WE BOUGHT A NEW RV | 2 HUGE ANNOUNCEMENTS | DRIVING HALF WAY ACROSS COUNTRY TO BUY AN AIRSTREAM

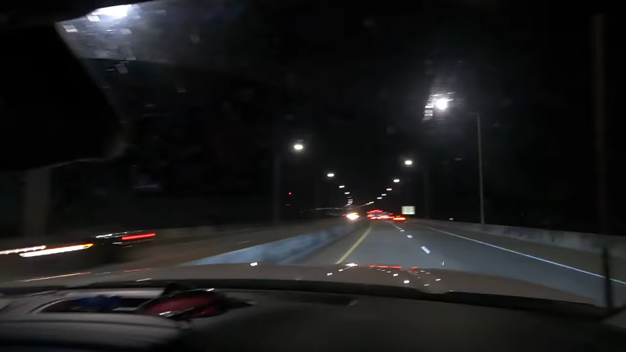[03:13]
okay well you can't see it because it's 8 45 at night but we're pretty sure we can't see it either I just realized that we're I guess like we're so close to Louisiana now and um
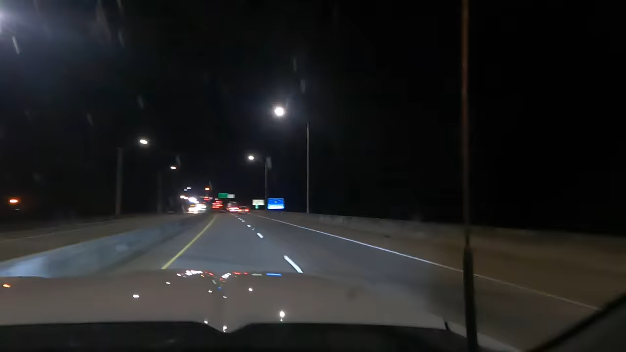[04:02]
yeah that was Mississippi River that was it wow um also